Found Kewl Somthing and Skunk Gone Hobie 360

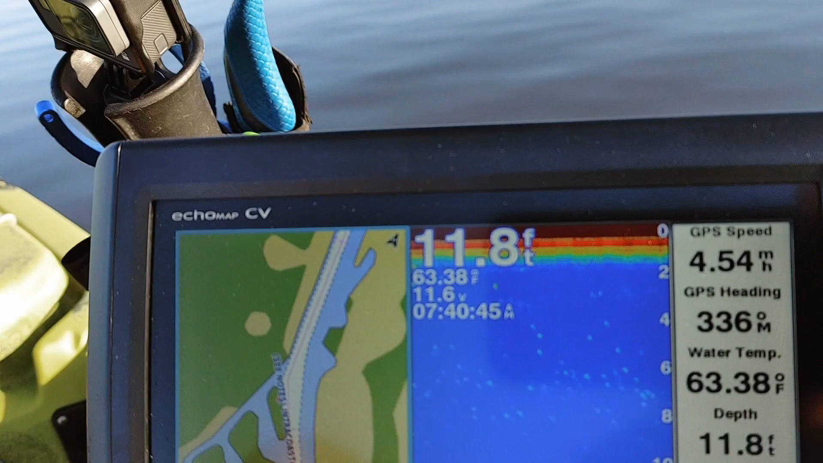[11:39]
On screen: depth 11.8 ft, water 63.38°F
With the Bixby motor, looks like I'm getting GPS speed of 4.53 meters per hour.